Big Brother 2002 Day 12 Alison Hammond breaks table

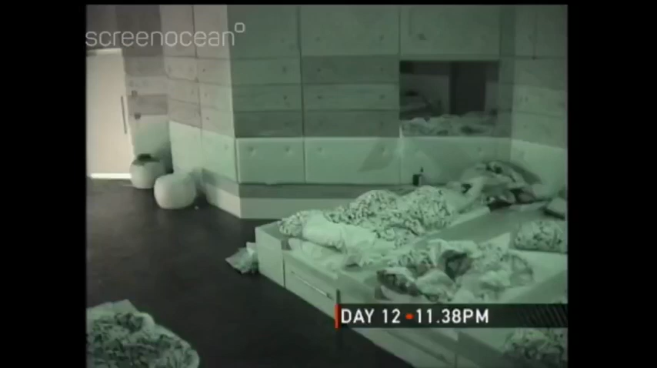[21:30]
11:38 p.m. Sandy has been in bed for 20 minutes.